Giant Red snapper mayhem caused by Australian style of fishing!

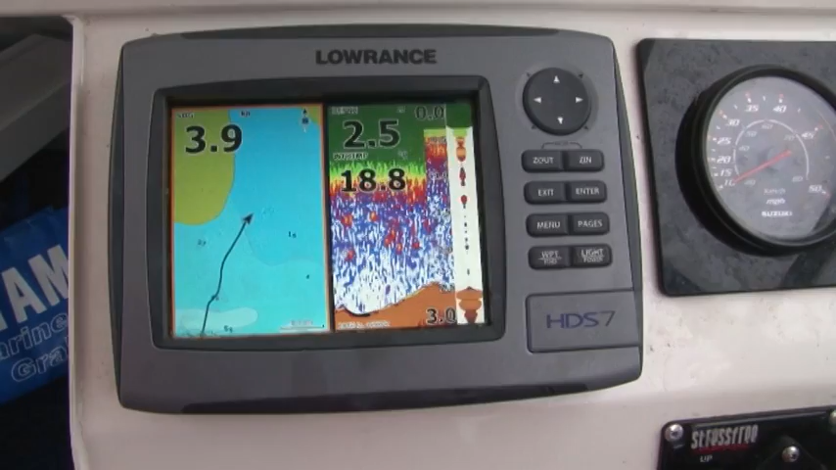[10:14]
So what depth have we got in here? Get ourselves in about sort of 1.8 to 2.5, and the squid will be there.
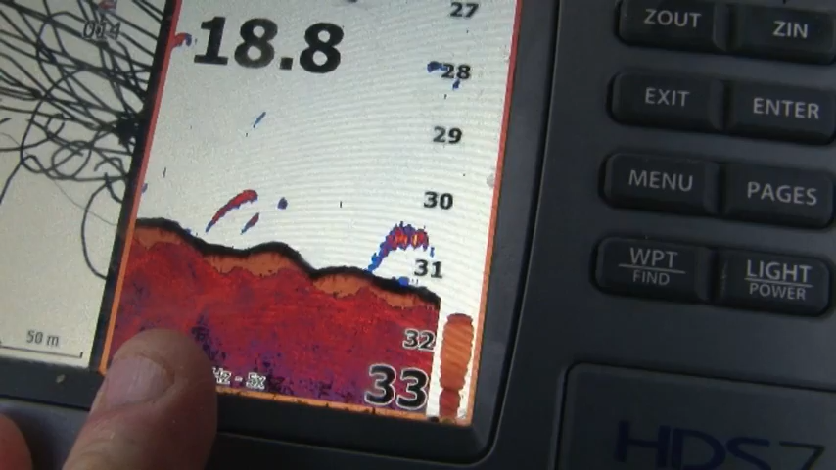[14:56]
Wow, well, snapper marks don't get much better than that.